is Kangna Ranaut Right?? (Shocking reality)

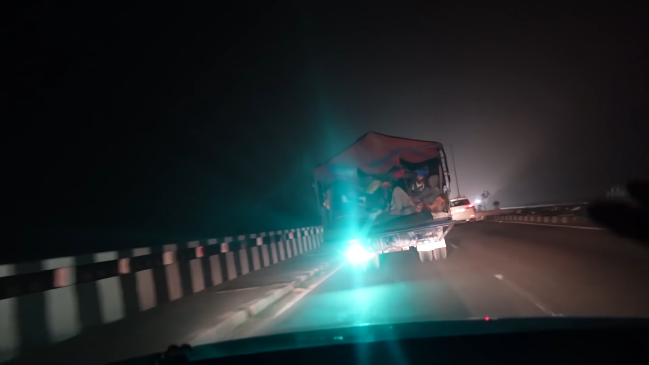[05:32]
ये देखो रात का टाइम है, अभी भी पूरी ट्रॉलियां भर भर के जा रही हैं। टाइम हो रहा है जी 10:30, हम पहुंच गए हैं मानेसर के पास, जहां से वो डाइवर्ट करते हैं ट्रैफिक मानेसर के लिए।